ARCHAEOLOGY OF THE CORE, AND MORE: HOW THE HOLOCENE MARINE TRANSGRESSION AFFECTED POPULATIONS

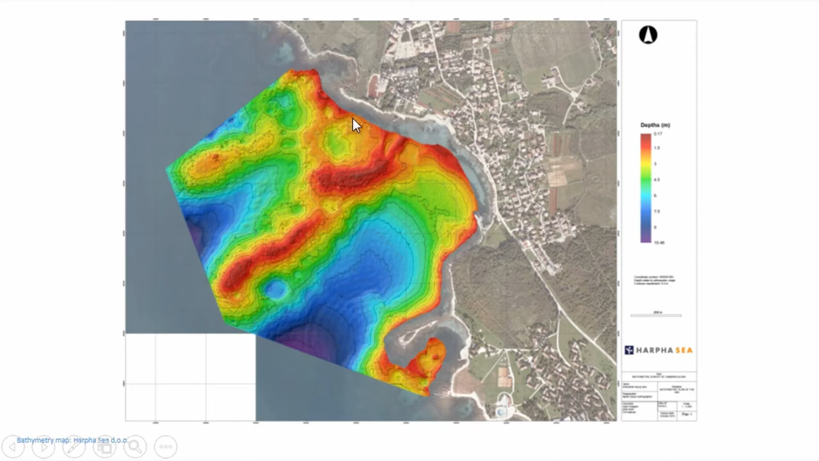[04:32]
located around the edges of those ridges and the peak platform you will see a bit later on another slide is around here. So the depth is more or less three meters underwater.